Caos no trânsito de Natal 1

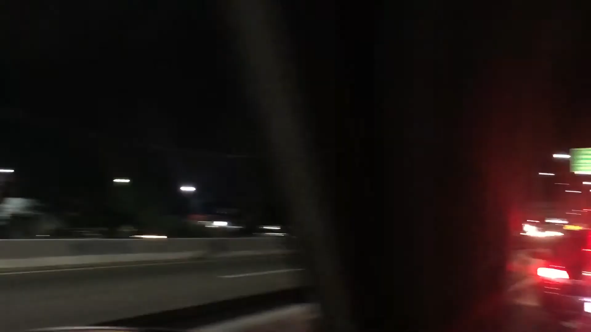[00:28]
Interditaram tudo e aqui na Marginal o trânsito, um verdadeiro caos agora me diga que é que as pessoas que estão querendo ir pra casa tem a ver com esse protesto? Se quisessem ir pro protesto seria um ídolo, então voltando pra casa tentando chegar em casa, sinto muito, a gente é a favor das mobilizações, a gente é a favor de protesto, agora de impedir o IV das pessoas aí não dá pra aceitar